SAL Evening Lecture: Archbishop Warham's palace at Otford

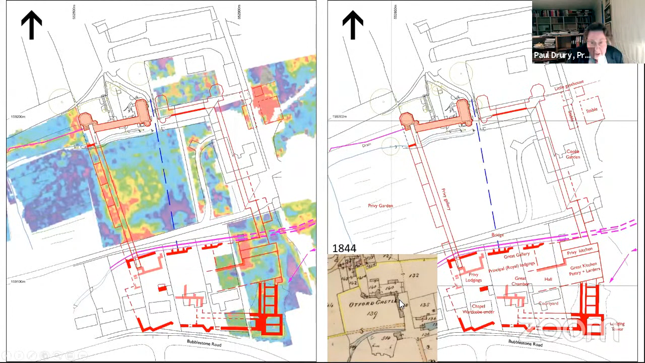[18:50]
The east gallery was 228 feet long and over looked to the cook or kitchen garden. And the reflection of this slide survived in agricultural buildings into the 19th century since 1844. Much more detailed information about the outer court comes from the standing building.